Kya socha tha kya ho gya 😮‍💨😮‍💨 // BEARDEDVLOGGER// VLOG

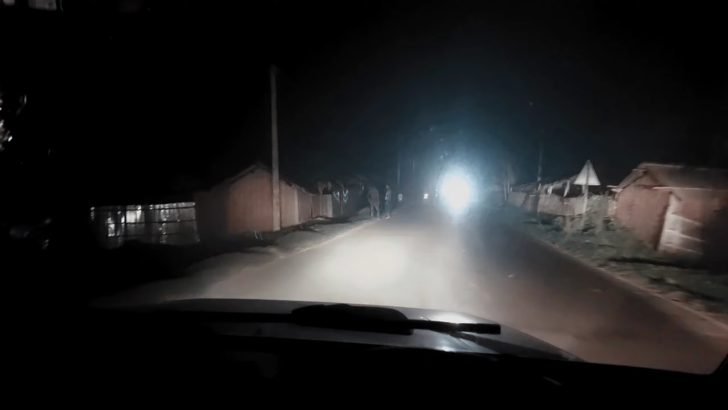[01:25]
तो अभी अभी हम लोग निकले हैं गाड़ी लेके अभी आप देख सकते हैं पुरा
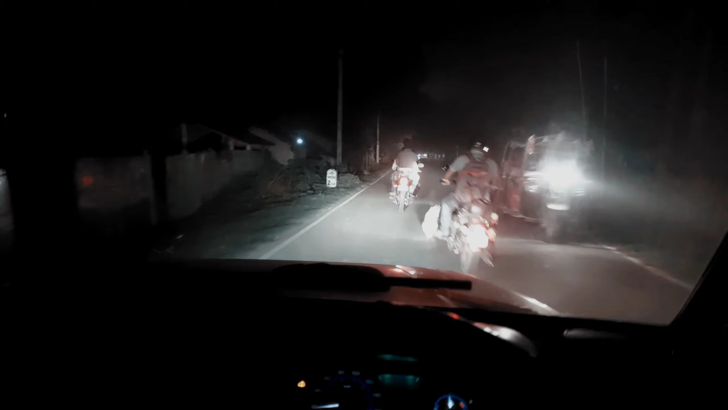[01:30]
रात हो चुका है अभी बज़ने हैं चे बच के 20 मिनट बतलब 7 बजने में अभी कम से कम 40 मिनट है
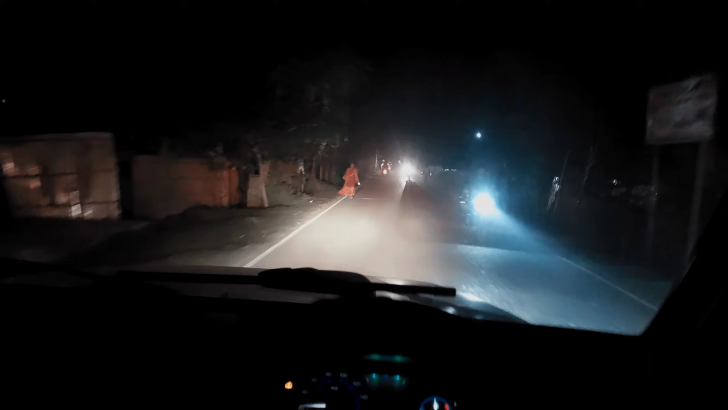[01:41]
अभी देखते हैं उपर से एरिया भी इतना ज्यादा ट्राफिक था इसमें कि कसम से कह नहीं सकते कुछ अभी फिलाल हम लोग कह सकते हैं फुल बढ़िया क्या स्कास होंगे तो अभी चलता हो और आपको अभी रास्ता दिखाता हैं और हाईवे पहुंच आँए हाईवे पह�
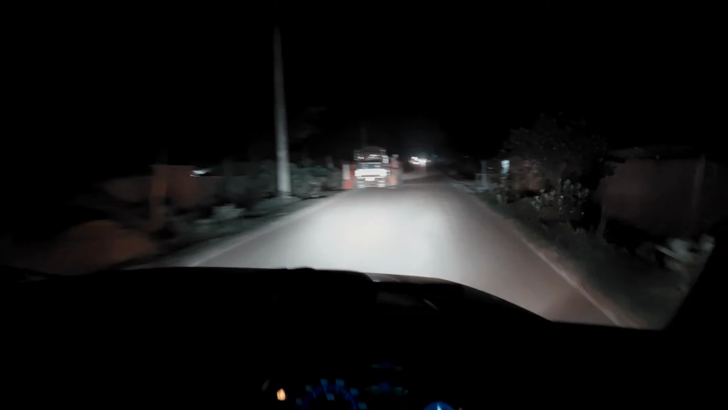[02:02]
तो अभी जस्थ हम लोगों ने अनेस टच किया है अनेस टच करके अब जा रहे हैं पूर्णिया की तरफ जो यहां से करीब करीब रखो 20 km के आसपास